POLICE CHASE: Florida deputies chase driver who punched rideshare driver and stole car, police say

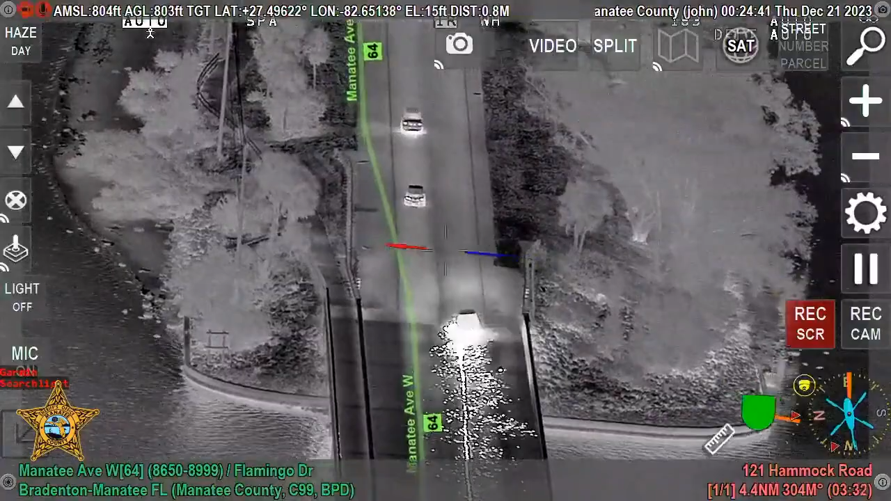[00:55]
Still sparked lots of sparks, he's got to be riding on the axle. Yeah, I don't think any more sticks are needed guys.
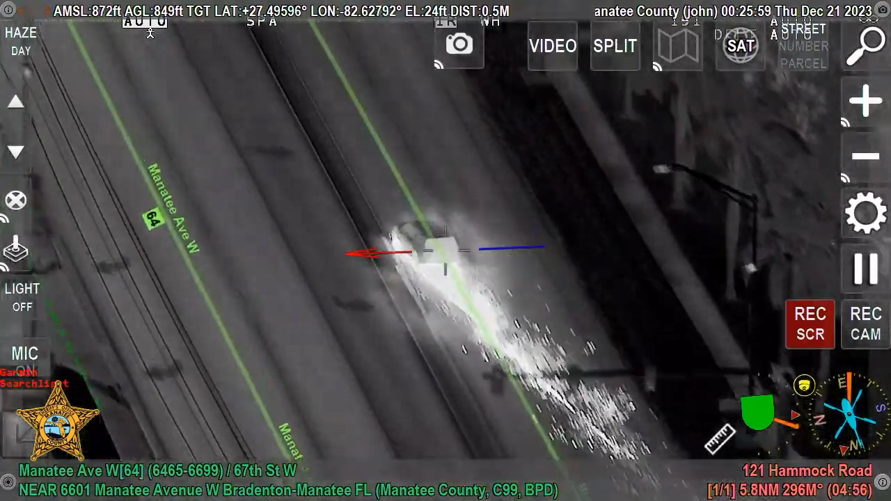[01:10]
Side swipe to pull, continuing. Hit the median, continuing. He's all over the road now guys.
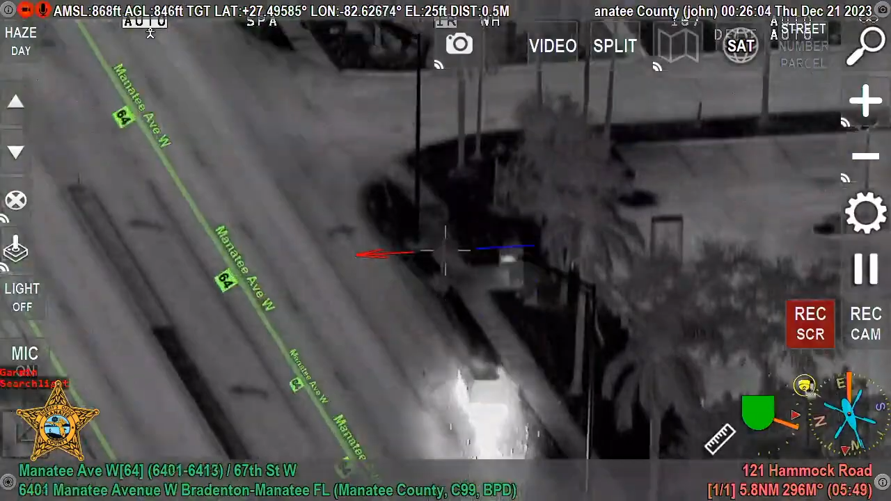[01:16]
Signal four. Signal four.
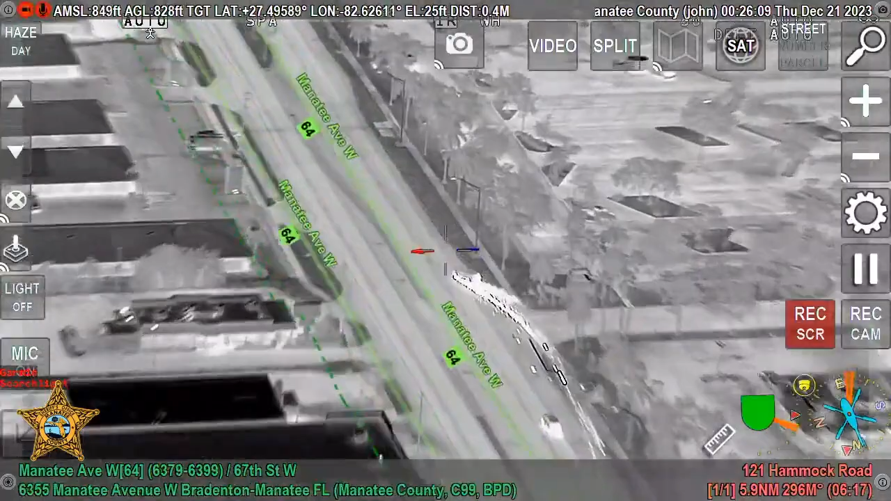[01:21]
Crossed over the median, now he's eastbound on the westbound lanes, he's still signaling forward. On fire. Pulls down at 67. Don't hit it, go far left lane.
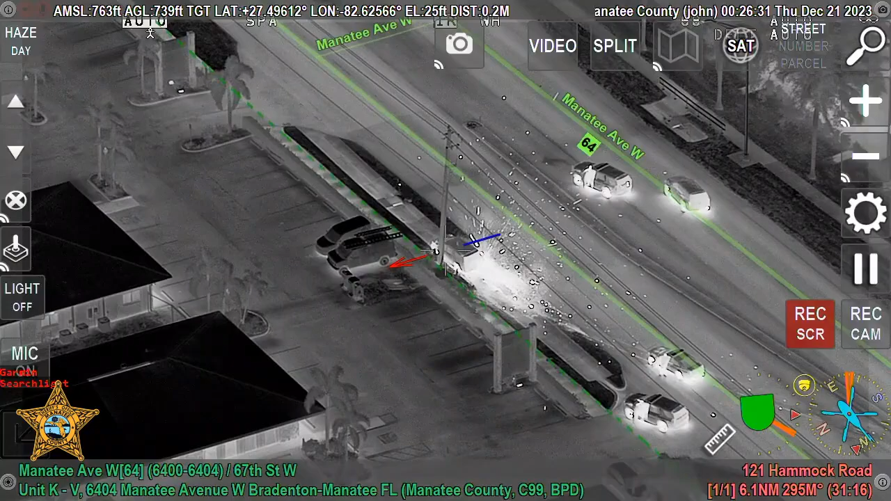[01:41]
Be careful, he's still trying to drive that vehicle, be careful. He's gunning it, he's trying to leave it, but the car's on fire and it's in the run. Manatee, there's 6400 block Manatee, if you want to respond, fire. You got rubber flying everywhere, hot rubber.